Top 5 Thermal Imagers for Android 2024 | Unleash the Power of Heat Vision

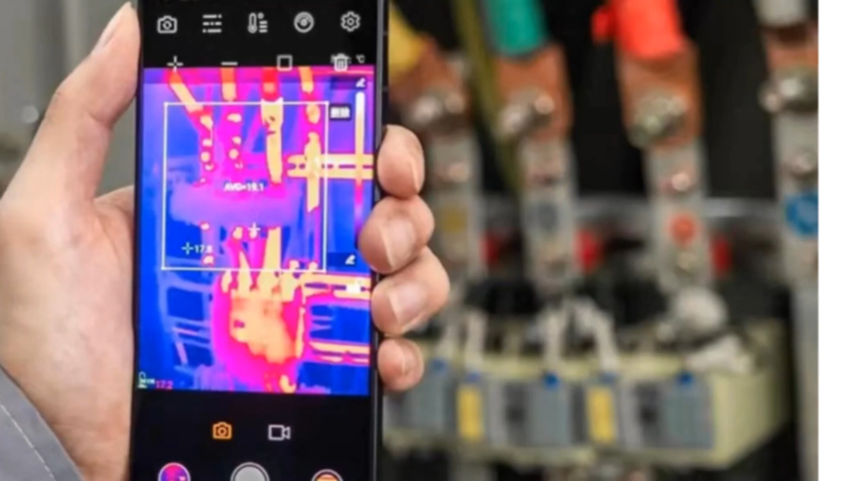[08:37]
Its high resolution images, temperature accuracy and compact design make it a valuable tool for a wide range of applications.